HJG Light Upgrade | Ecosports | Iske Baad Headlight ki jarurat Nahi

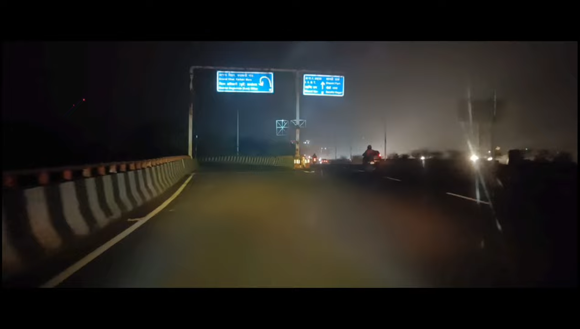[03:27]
ये पूरा अंधेरा है यहाँ पे, अभी इसके मोड्स चेक करो.